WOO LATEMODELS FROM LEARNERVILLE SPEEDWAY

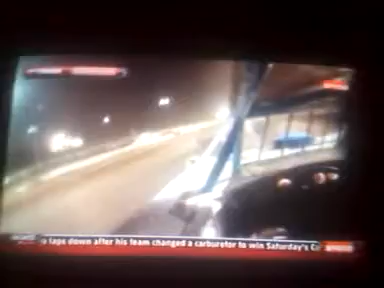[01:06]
And one thing we've seen as we go on board our gravely on board camera with Chuck Frank, Lannigan's not afraid to move around. No, he isn't afraid to move around. And he's also comfortable with the groove that he's running in.